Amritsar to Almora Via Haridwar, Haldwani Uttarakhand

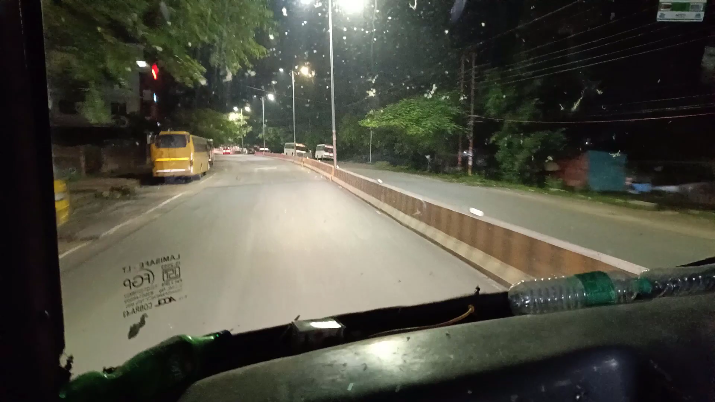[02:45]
से बस नहीं मिलती आपको तो हल्दवानी उतरें आप और वहां से बस लें
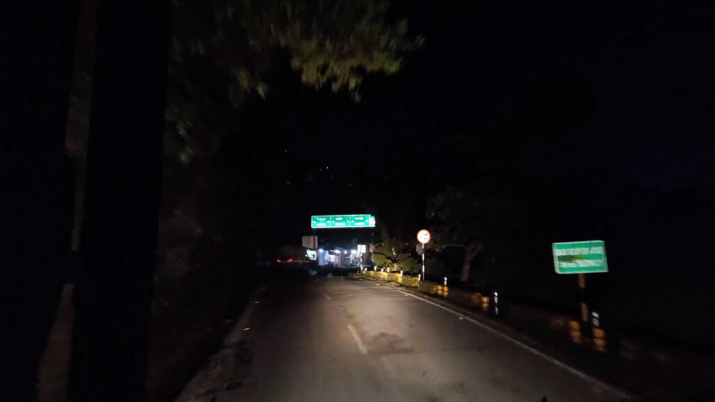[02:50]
तो यह बस जो है मुझे पांच बजे इसने छोड़ा था अलमोडा में जो कि पहले भी छोड़ सकती थी पता नहीं यह गंटे के लिए बीच में यह रुग गये थी किसी दुकान पे खाने पेने के लिए तो यह साइन पोर्ट देख सकते हैं नैनिताल बवाली और अलमोडा का रास्ते में